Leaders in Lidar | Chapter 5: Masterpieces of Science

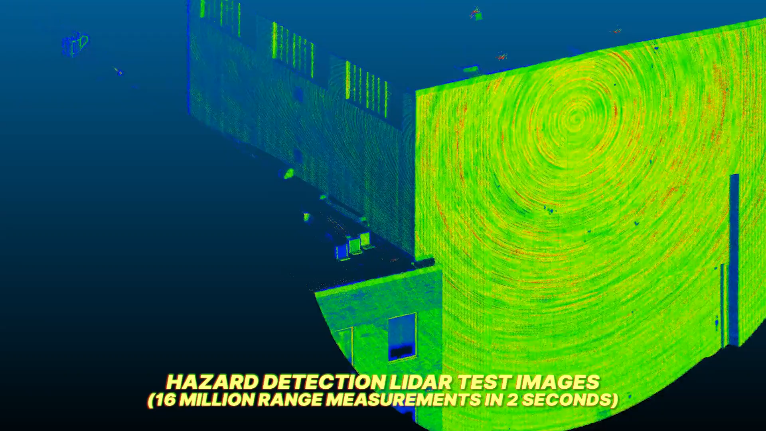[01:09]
Essentially a really precise, really fast LiDAR that helps land safely on the planet.